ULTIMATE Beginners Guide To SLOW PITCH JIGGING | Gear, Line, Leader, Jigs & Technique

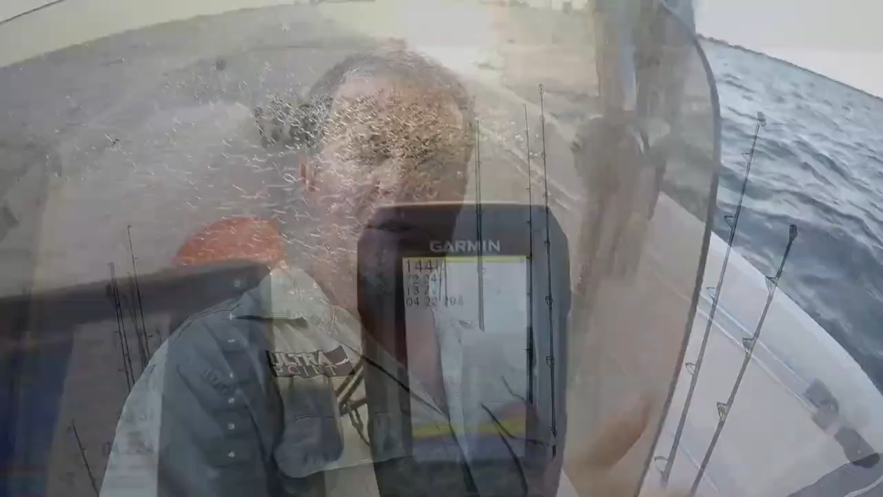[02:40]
I mean, granted, you do go and you look for structure.
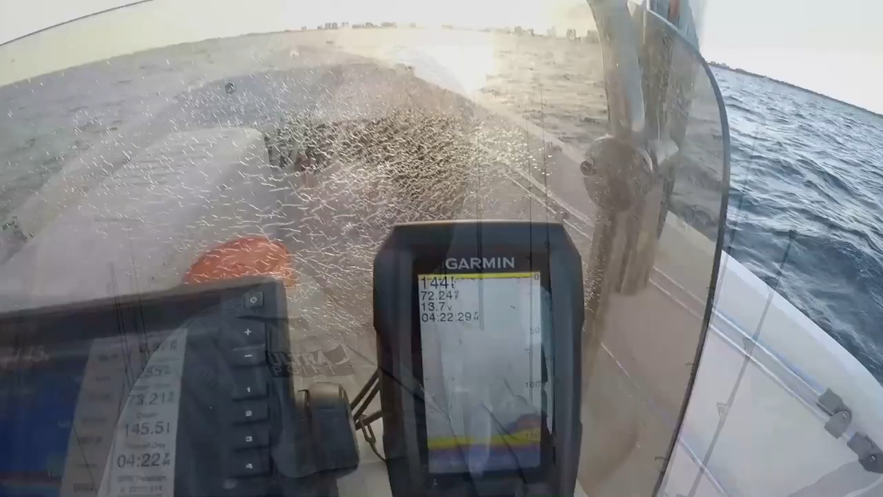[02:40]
You look for ledges over the reef.
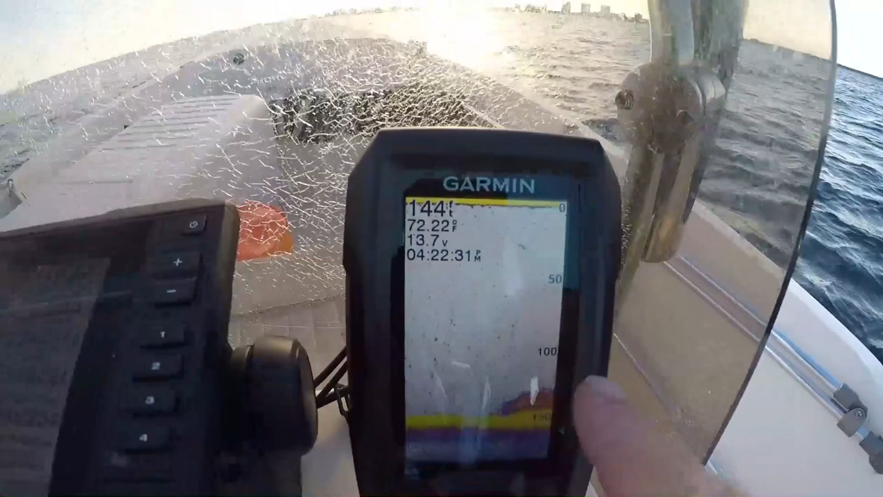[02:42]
You look for deep wrecks. You look for deep ledges off the reef.